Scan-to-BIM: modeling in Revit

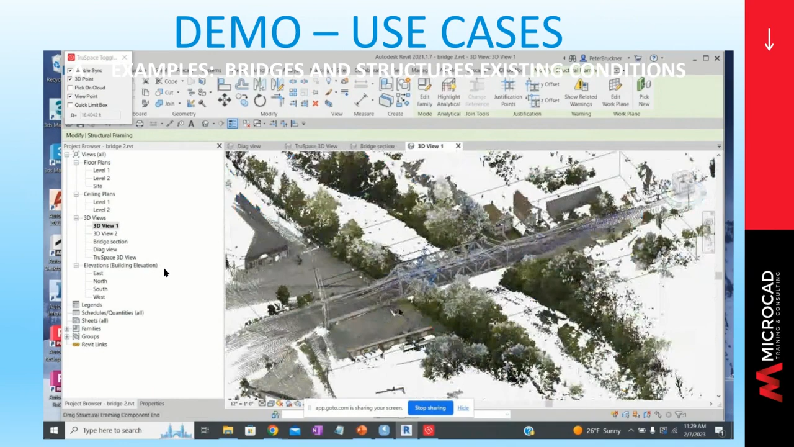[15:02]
you may want to create another uh element just to make sure that we have all the pieces now again i would probably could collect one element of each type and then just drag
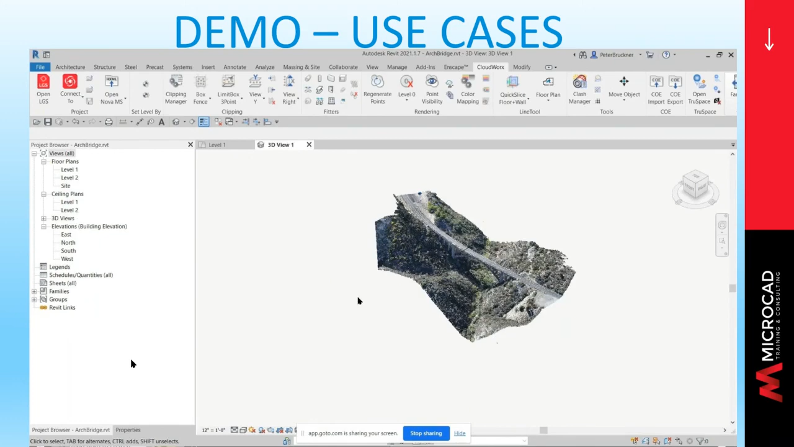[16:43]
so we can look at this bridge now this is not a bridge that you would want to capture from the ground real hard we're going to look at a view of it in plan and we'd like to sort of show how do we break it up into different views and i'm going to click above it and i can click below it
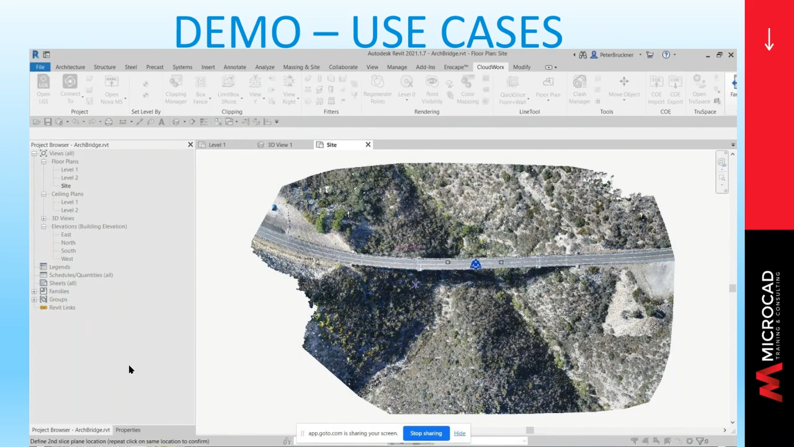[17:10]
and as you can see that we've done and i look at it from a different view
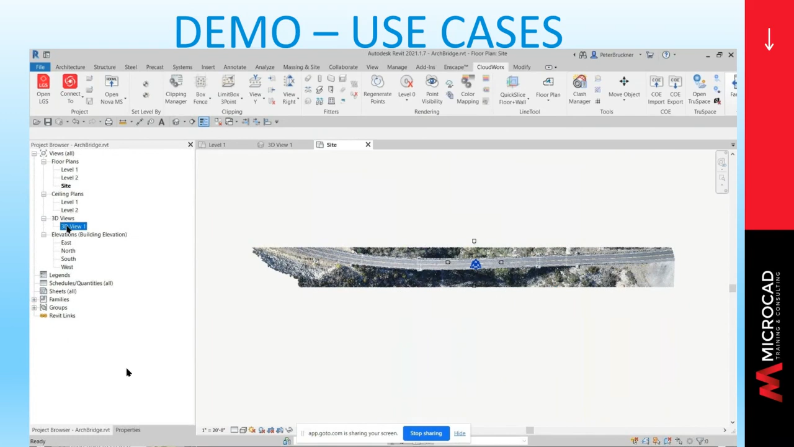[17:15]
so we have a three-dimensional view sometimes you have to click it once or twice
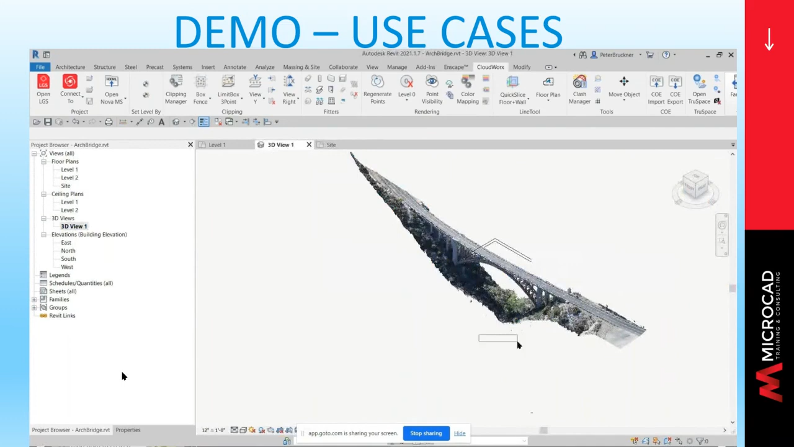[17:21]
so we have this model now again we can zoom in on it we can cut section planes anywhere we want to
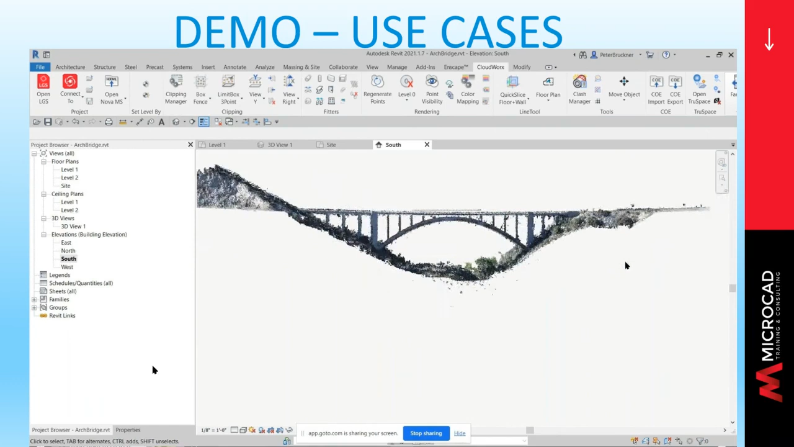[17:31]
here we're looking at it from the south and again to get into true space you just click on it click on the item and next thing you know we're looking at it in true space again
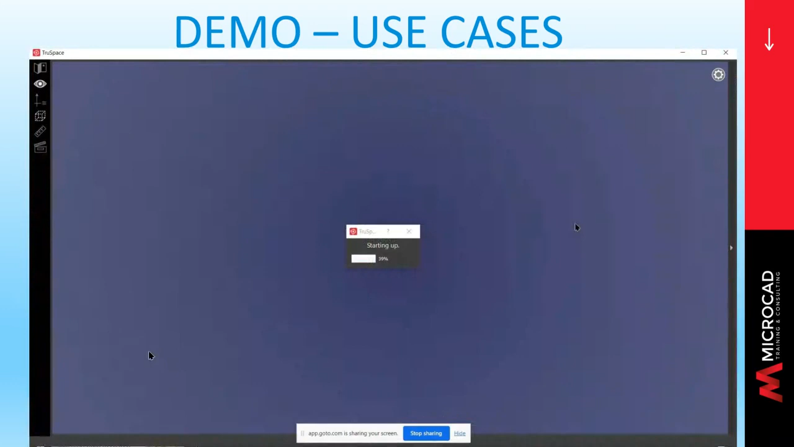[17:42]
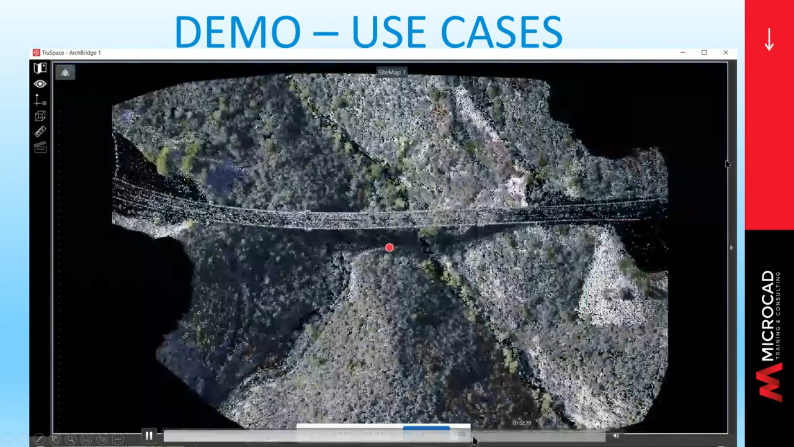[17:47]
so i'm going to try to speed this up a little bit so we can move in beyond
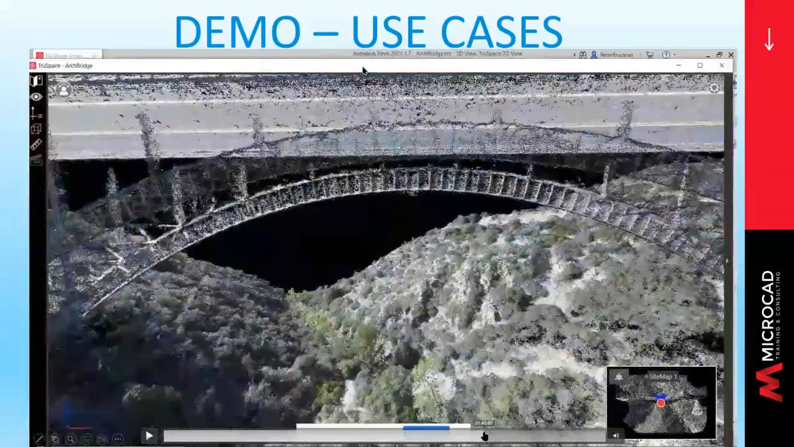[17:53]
but here's a nice thing we're in revit remember this is just the true space viewer in revit
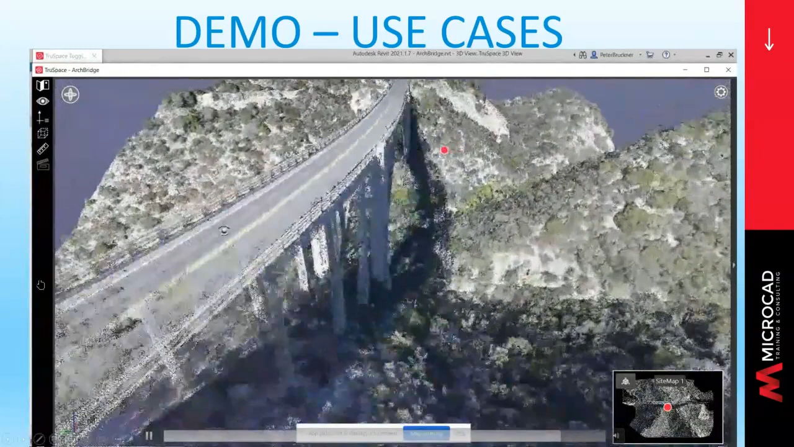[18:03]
but when we peel away this window we'll see underneath it we've got a revit view there we are revit view
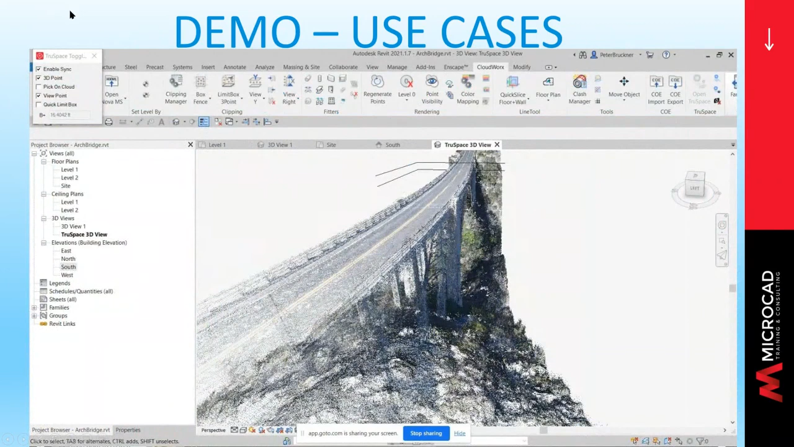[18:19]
not too shabby so it shows no matter how we captured it we can use this form to uh work it in revit very
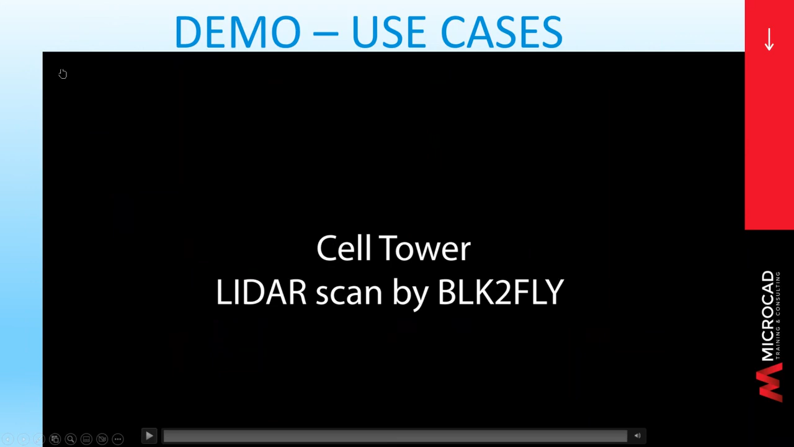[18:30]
easily the third one is a quick little view at a cell tower again you're not going to get a cell tower from the ground now we could have flown our drone around it
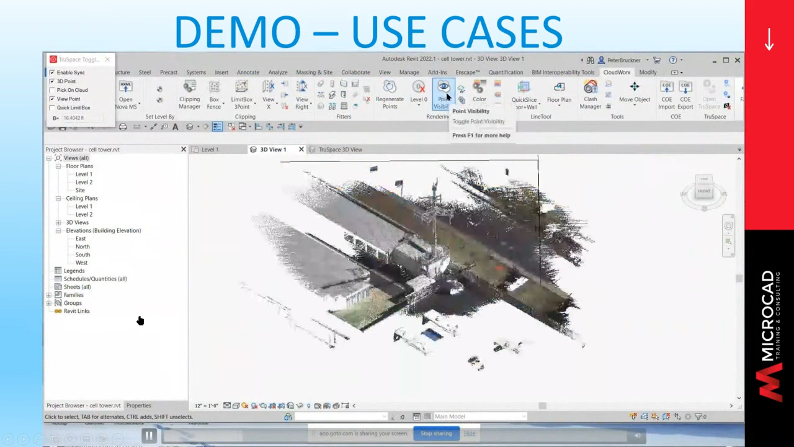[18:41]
but we wanted to make a lidar scan because we have other parts of the building are done in lidar and we want to do this with the cell tower so here we are looking at this model this is in revit we're just simply looking at a view
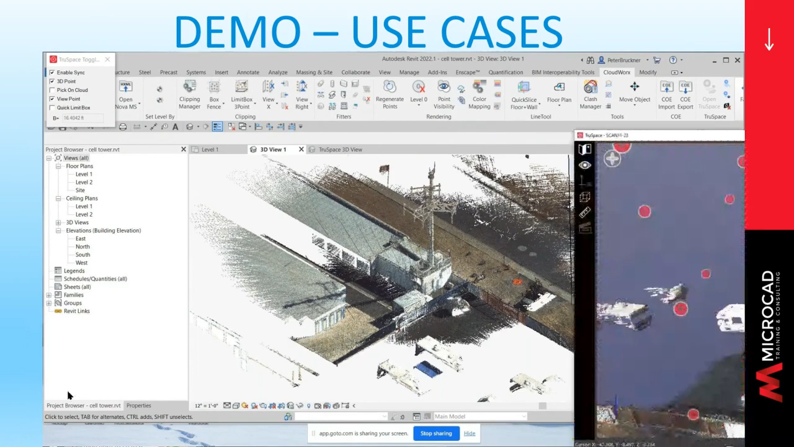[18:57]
and we're going to bring in the true space and move around it
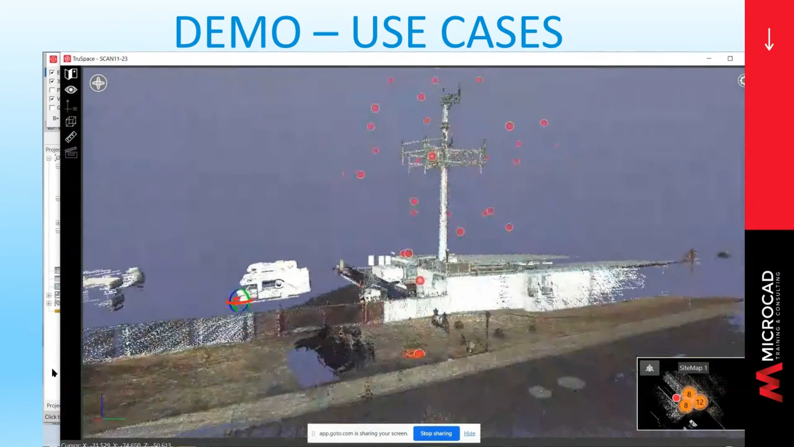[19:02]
find the view that we want to get
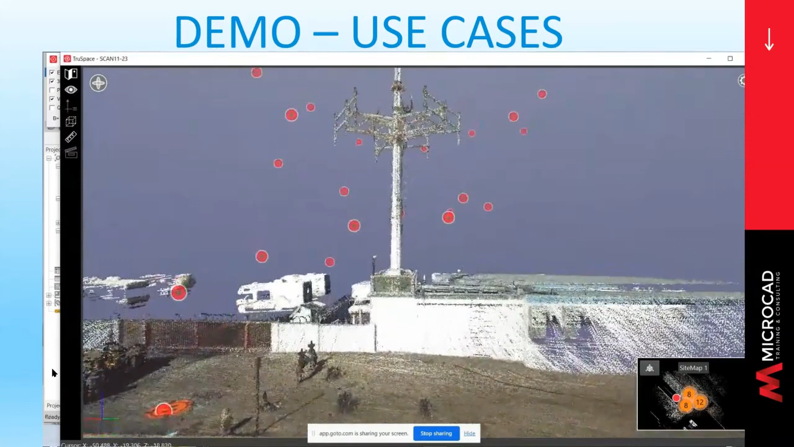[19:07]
and say okay yes that's our view in revit
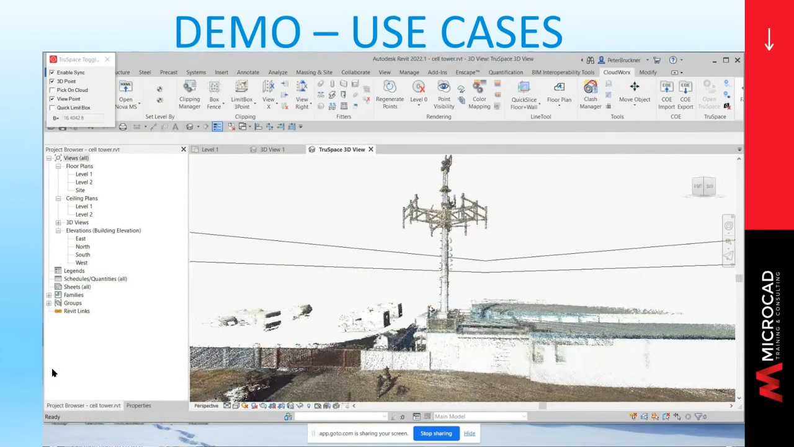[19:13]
so on and so forth so again you can get views that are totally parallel particular perpendicular whatever and very quickly you have the quick way into doing a model